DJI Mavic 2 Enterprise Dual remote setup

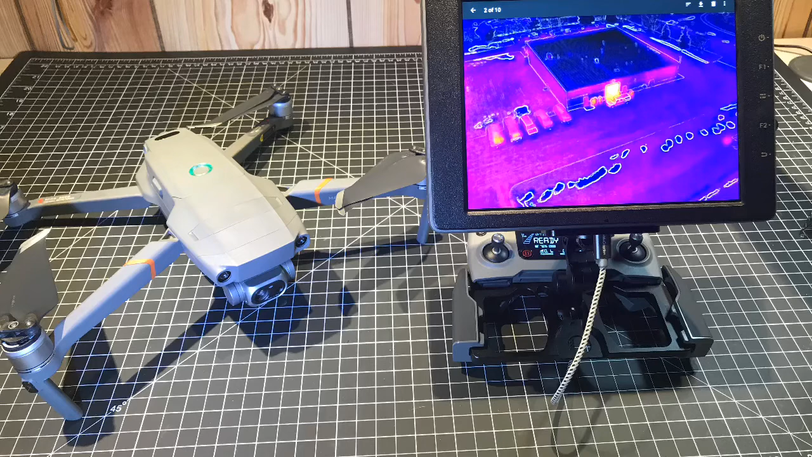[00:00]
Hi, this is Bill from Titletown Drones coming to you live from the Nerd Center. I thought that I would show you how I have my remote controller set up with the DGI Mavic 2 Enterprise Duel. This is the one equipped with the thermal camera. So, what I've done is I've pre-programmed some of the hot buttons in the remote controller to perform particular functions.
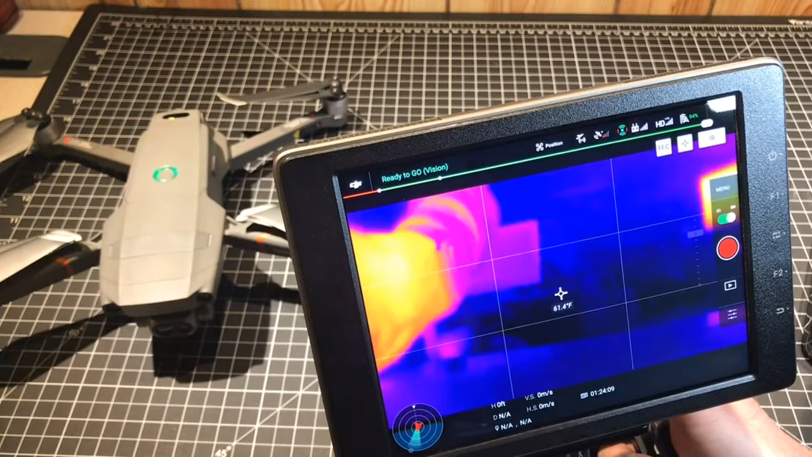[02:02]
On screen: spot 61.4°F
And I press it again, now I've just simply got my infrared image. And if I press it again, now MSX is enabled, which is using sort of the ambient light in the room to overlay, you know, that image over to the thermal images. Alright, there's another button on here that's also very useful. This is, I have a rocker switch here that can go up, down, left, and right.
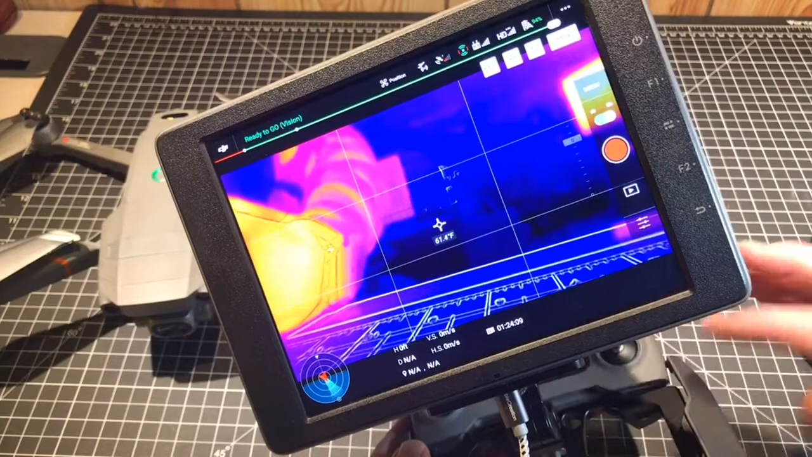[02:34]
And so, you can program functionality into each one of those movements. So, what I've done is set mine up here to move the camera up and down. If I move the stick up and down, my camera will move up and down. I can switch between the different color palettes. And then I can also switch temperature modes. So, let's have a look at how that works. Alright, so I'm going to start out first with the temperature modes.
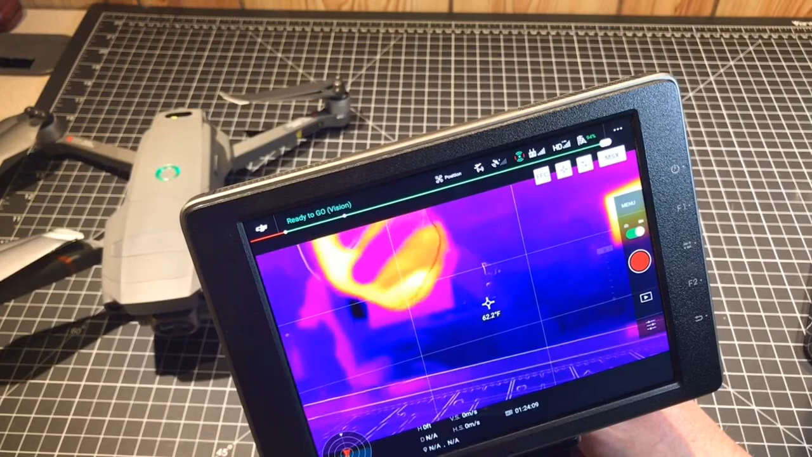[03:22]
And I think the, you know, the television was on a little while ago. So, that one's showing at 80 degrees and so on. Alright, so if I cycle through now, I've moved my rocker switch to the right. And it just simply turned off that feature.
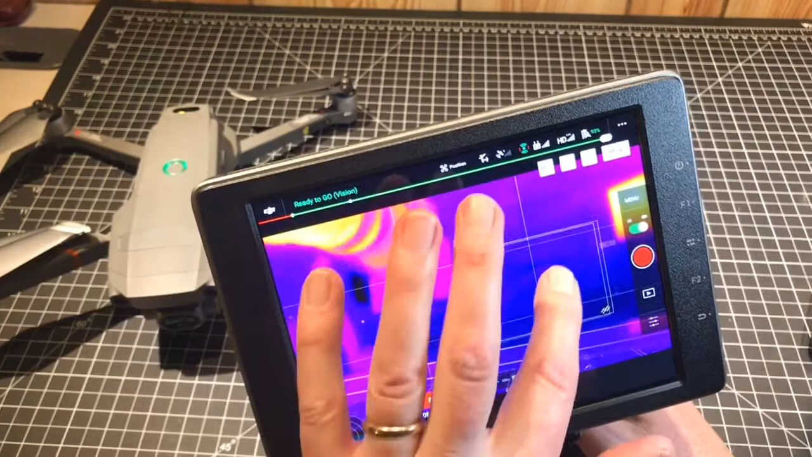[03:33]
And now my third choice is this area measurement. And so, what it's doing is it's taking this box and it's reading the temperatures in this box. The maximum temperature in the box right now is 64.8 degrees. And the minimum temperature is 59.5. So, you can see the red dot indicates the hottest spot. And the blue dot indicates the coldest spot within that rectangle. And then I have my alarm set at 80 degrees Fahrenheit.
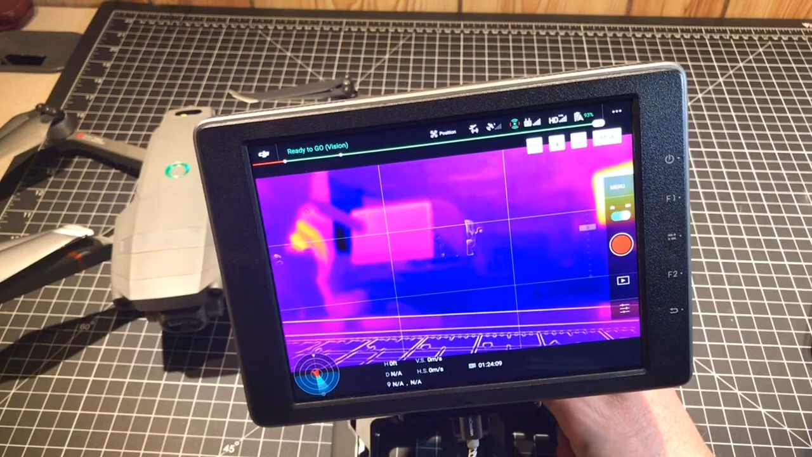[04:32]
Alright, so I'm going to cycle through using my toggle switch to the right. And there, you know, I'm just cycling through the different options. So, I'll just turn that off. Now, I'm going to cycle through on the left. And now I'm choosing between the different color palettes.
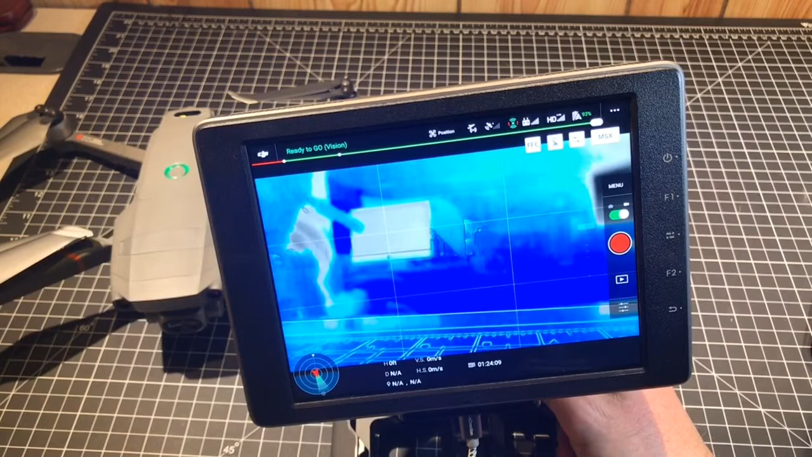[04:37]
And depending on what kind of environment that you're in or what you're actually looking for, different color palettes work better in different situations.
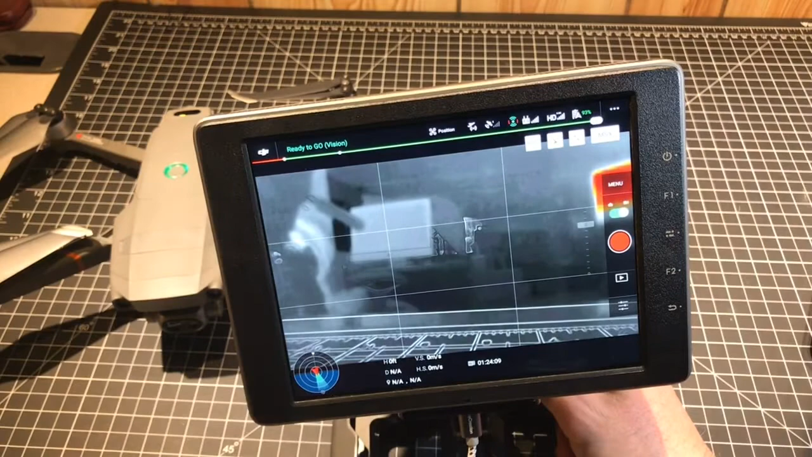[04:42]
So, the other day I was walking in the woods and I was trying to see how effective the camera would be at finding a person walking in the woods from roughly 125, 140 feet up in the air, somewhere in there. And I found, at least on that particular day, the most effective was this hot spot.
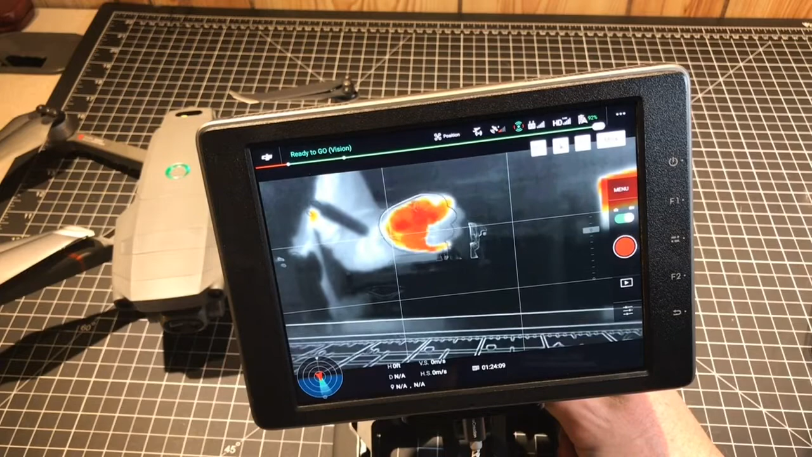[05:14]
My body was creating this orange glow in the particular spot where it was. So, you can use these other ones though. Maybe you're doing a roof inspection or some solar panels. This color palette seems to work really well with that.
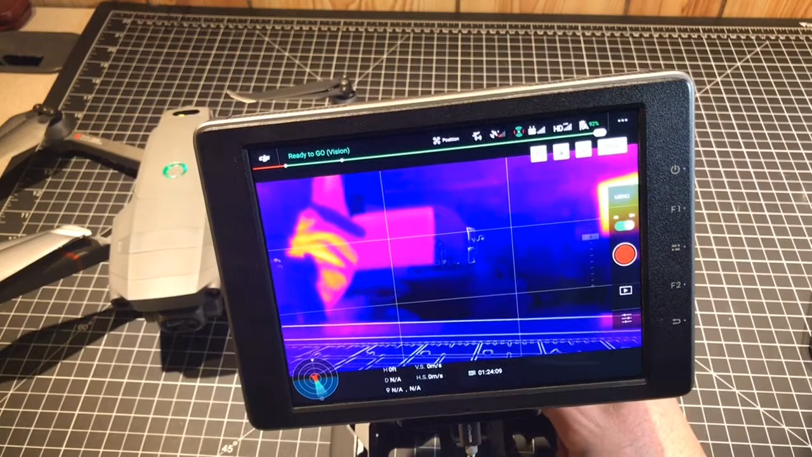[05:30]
So, it just depends on what you're doing. But here's another easy way just to cycle through those. So, just a quick tip on how to set up your remote controller. It's very handy and it'll save you some trouble, especially on a cold day, when you don't want to take your gloves off and start touching your screen.